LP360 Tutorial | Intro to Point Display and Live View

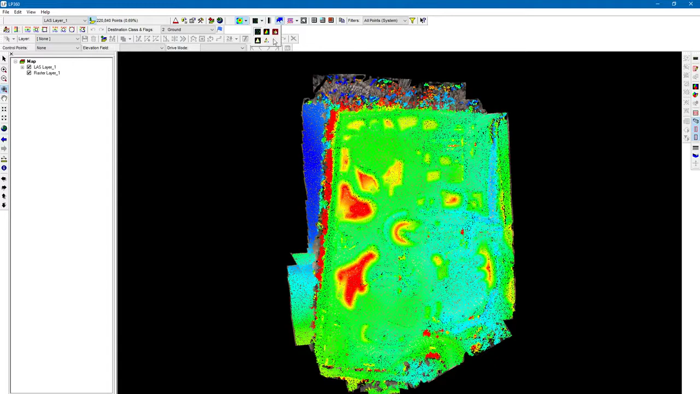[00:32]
By default you should see this displayed in elevation gradient view and we're going to display by points. We're going to change that from points to display a tin surface. Alright and so by default in the LAS Legend up here we're displaying by elevation gradient. As I zoom in you'll see that change. Okay so as we're zoomed out it's going to be pretty large changes in elevation for the colors to be different.
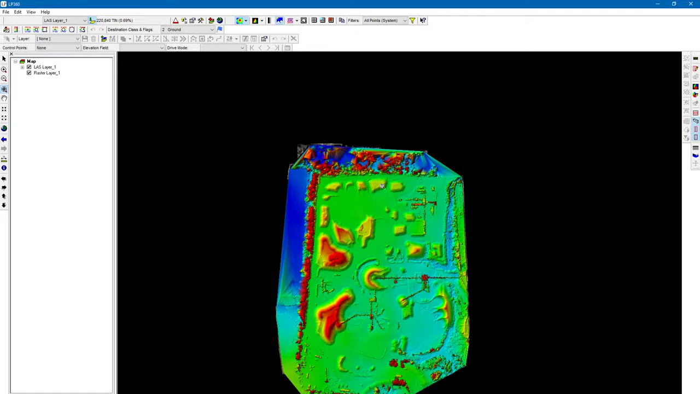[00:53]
As I zoom in it's going to take less of
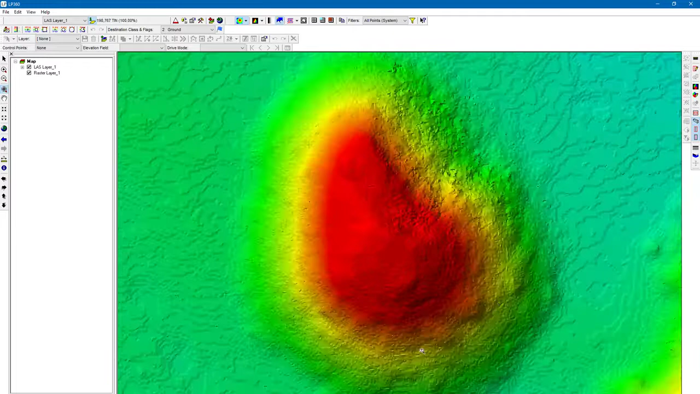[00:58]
an elevation change to show dramatic changes in the way the color is represented on the screen.
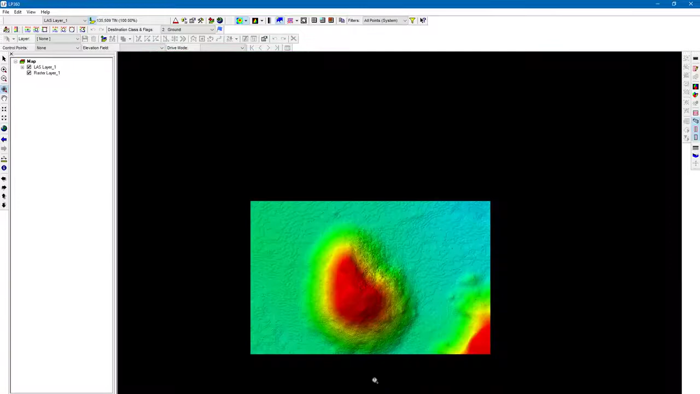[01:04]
Just a really good general way to visualize the data such as stockpiles or just changes in elevation.
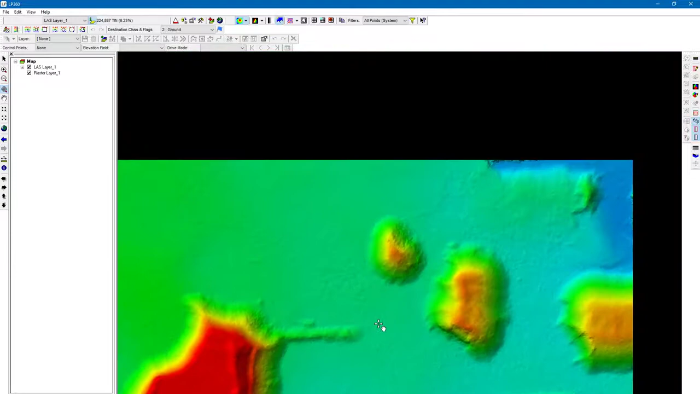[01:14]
You can see that vehicles and conveyors
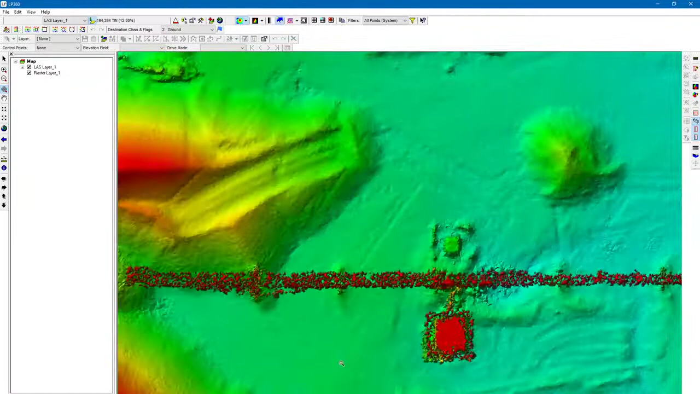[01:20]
are really popping out as well as vegetation so we've got vegetation in between these stockpiles.
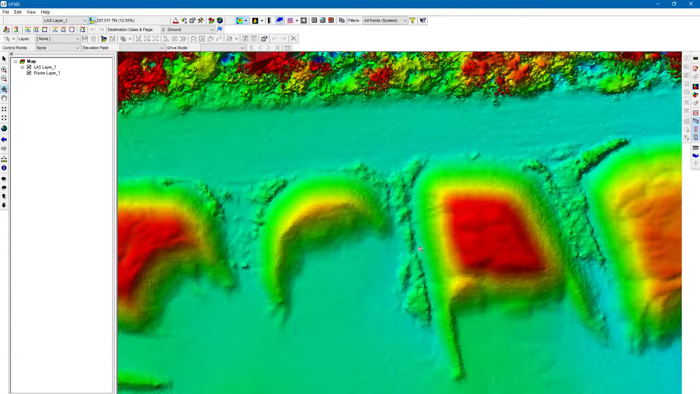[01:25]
It's really easy to visualize that here.
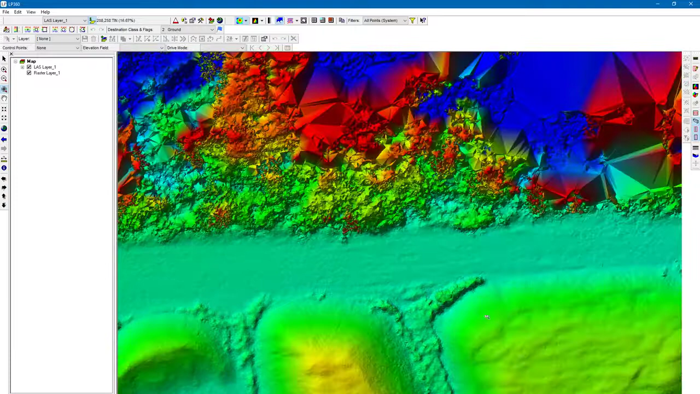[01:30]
If we have especially noisy data such as really heavy vegetation
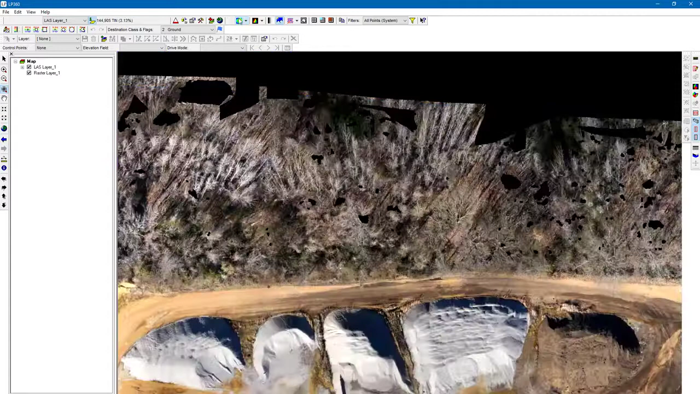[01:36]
you can see it's going to show us being quite noisy in this view.
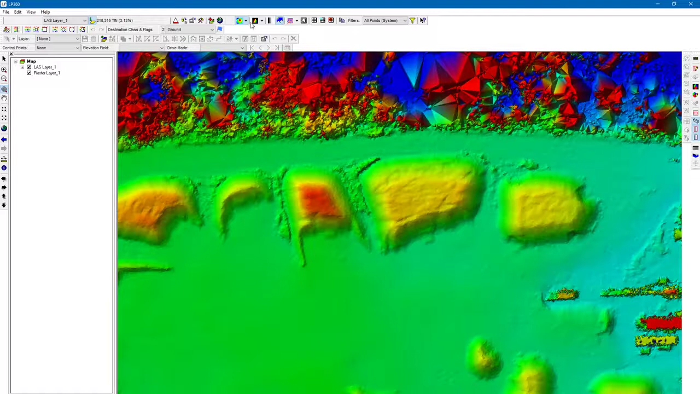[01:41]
The next display I want to review is elevation by color bands. It's kind of a graphical or representation of contours. As you can see here we have believe we by default we have a two-foot contour interval.
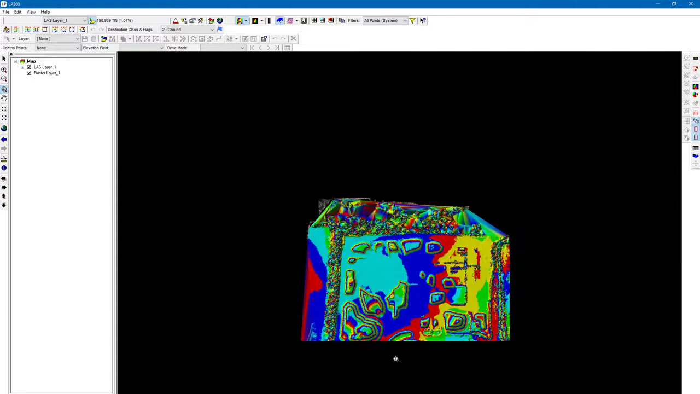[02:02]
So you can see as I zoom in and out that display is not changing. This is really useful for seeing the edges of stockpiles just to make sure
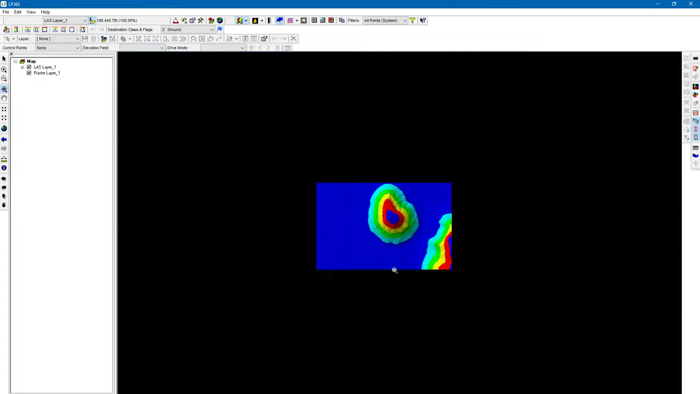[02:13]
that you've got your stockpile extents defined correctly.
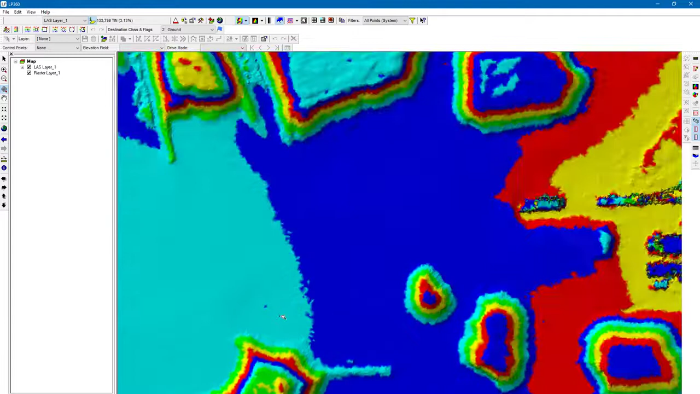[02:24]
Usually for these drone drive datasets where our ground sample distance is maybe an inch two inches something like that maybe even a little bit less.
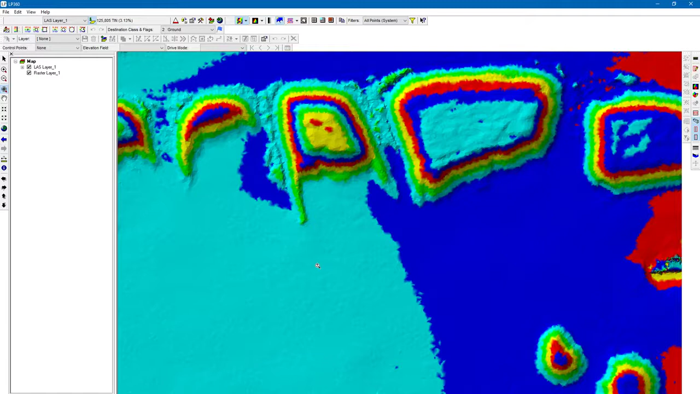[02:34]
Showing this as two-foot contours just really
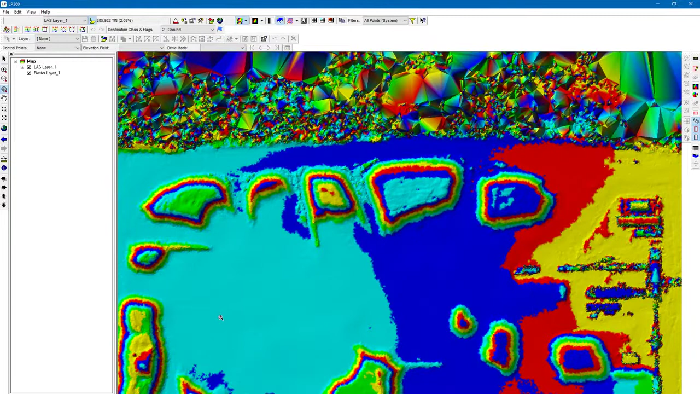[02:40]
doesn't give you a good idea of the resolution of the data and it's kind of hard to
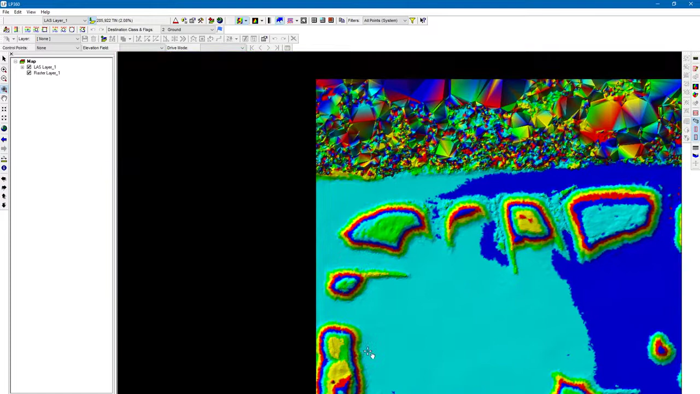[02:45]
see the edges of where these stockpiles begin.
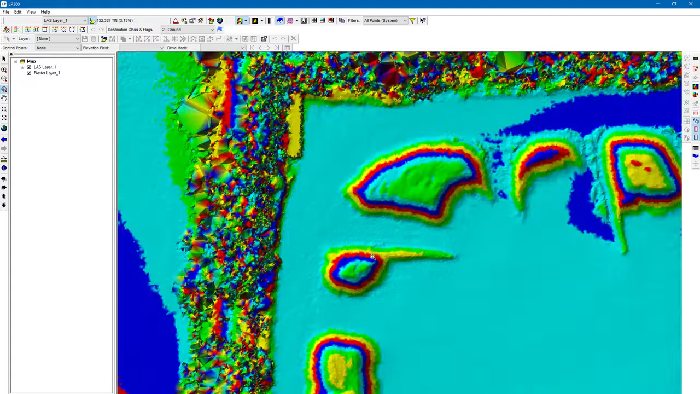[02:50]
So usually I'll go into the live view filter.
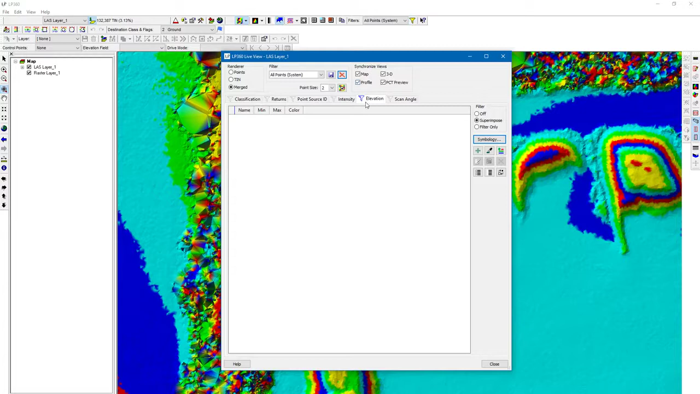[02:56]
Click on the elevation tab go to symbology. We can change the not only can we change the previous view we're looking at the elevation gradient but we can also change our color band settings. We can change that interval just like a contour interval. I'm going to change that to half foot. And this is going to be whatever unit that your data is in. This happens to be feet so you'd want to change it if you're doing meters you wanted to represent feet you just want to make sure that that meters meets the conversion for two feet.